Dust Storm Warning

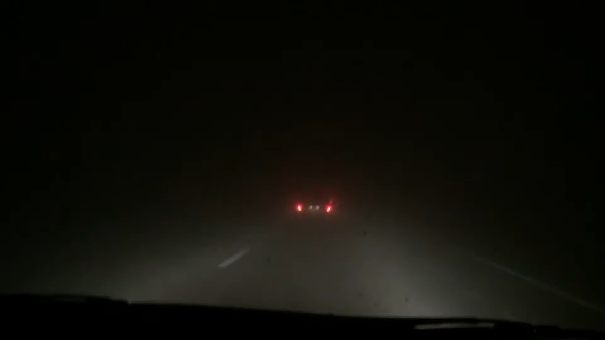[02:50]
and while I'm in it and I'm seeing the lights in front of me I'm thinking of this in the back of my head oh these guys are supposed to shut them off and you're supposed to pull to the side of the road and the reason why they tell you to do that is so that other cars won't follow you or think that you're moving